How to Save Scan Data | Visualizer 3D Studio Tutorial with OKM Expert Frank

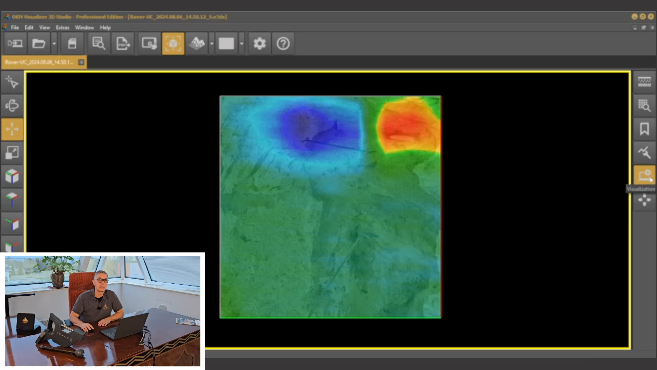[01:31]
tab I'm going to scroll to the bottom of the tab here and then in here we have texture opacity or opacity depending where one where you are you you have the scan field overlay as I move this slider bar to the right you can see the
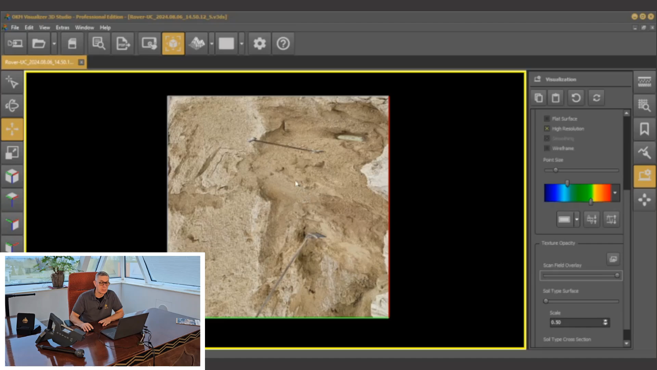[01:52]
scan field overlay as I move it to the left it is none no longer
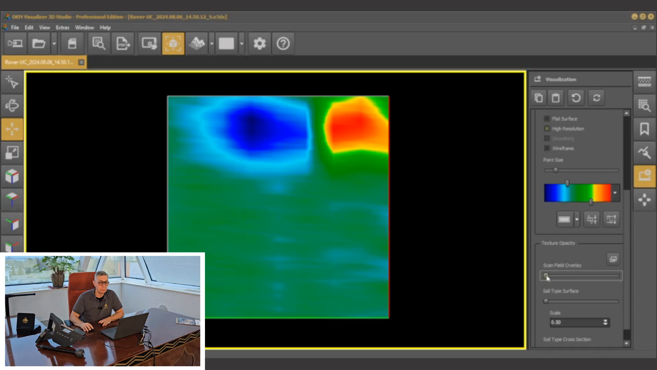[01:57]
visible so as we move it here to the middle you have an idea of where you are where is your scan field overlay where do I find it this is in your characteristics tab I'm just a real brief here you can upload under scan field overlay